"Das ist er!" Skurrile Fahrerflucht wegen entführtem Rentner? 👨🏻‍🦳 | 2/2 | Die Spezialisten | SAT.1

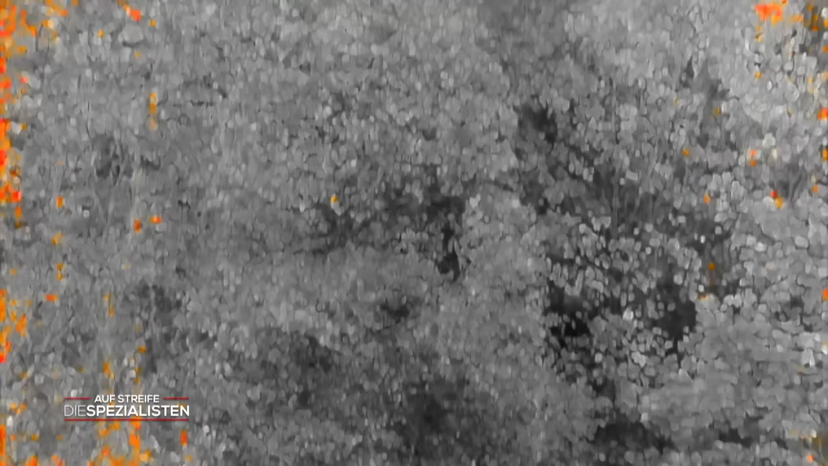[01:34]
Als dies ergebnislos bleibt, fliegen die Techniker mit der Kamera die Wege der Umgebung ab und stoßen endlich auf einen Hinweis.